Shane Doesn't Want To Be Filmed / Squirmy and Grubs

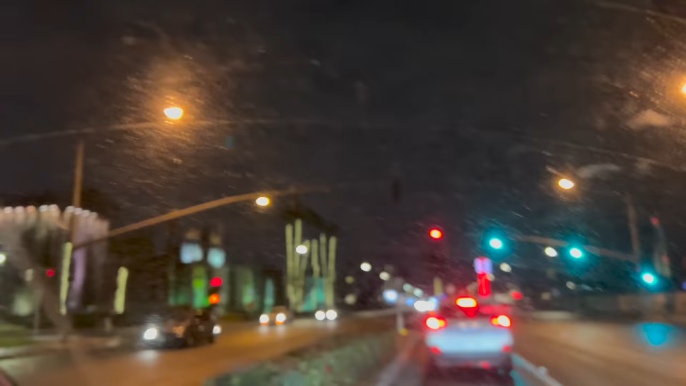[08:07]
There it is. We're here. Wait, it's like our windshield.